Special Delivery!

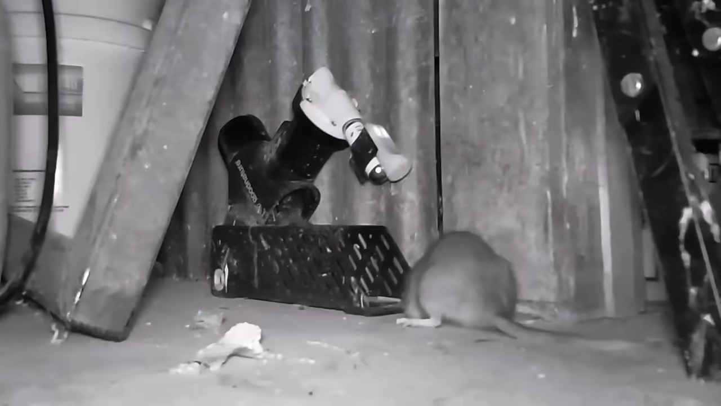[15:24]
nature trap blinking indicating that it had just gone off and that rat laying there motionless below it so it's pretty easy